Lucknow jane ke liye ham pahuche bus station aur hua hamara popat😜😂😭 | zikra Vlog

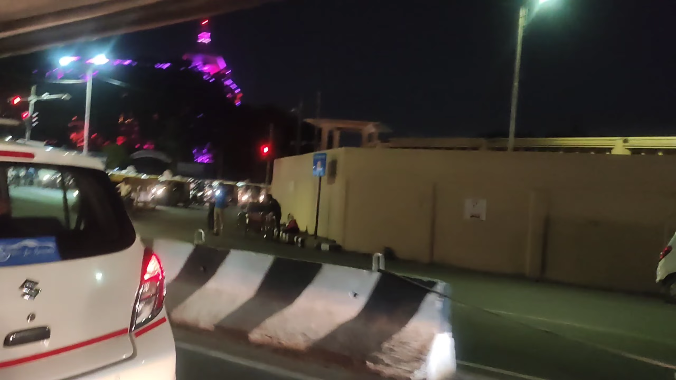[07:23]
ये जो चमक रहा है ये विधानसभा है, और ये इधर मेट्रो स्टेशन है।
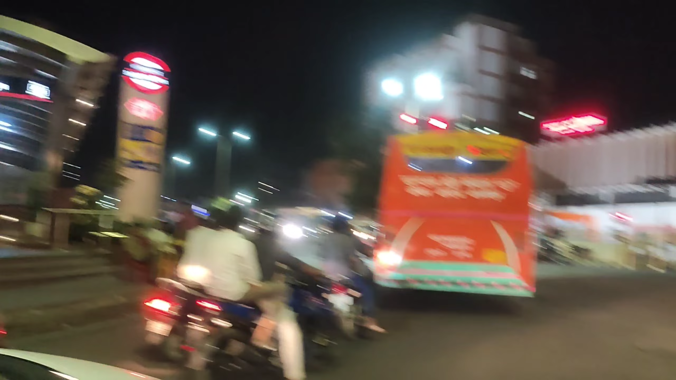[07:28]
तो यहाँ पे थोड़ा रश था, देख रहे हैं रात में बहुत रश भी होता है।